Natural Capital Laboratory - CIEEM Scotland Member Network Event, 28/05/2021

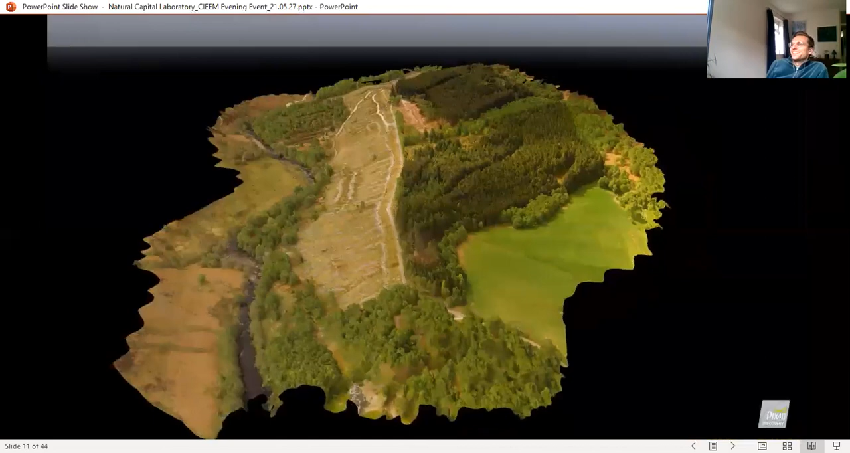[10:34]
so i think i've been struggling a little bit on my side at least but here is this is this sort of 3d
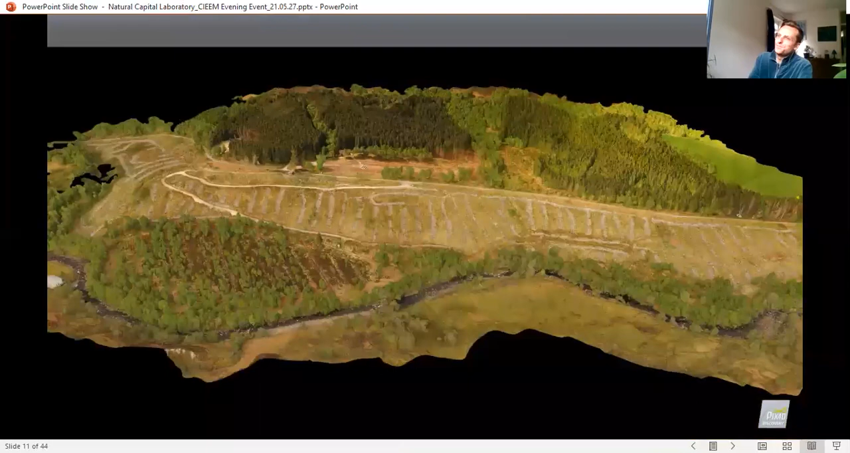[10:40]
bubble that's been generated from the drone footage taken on site and this helped to be used as a sort of spatial planning tool to understand what's happening on site and how it's changing over time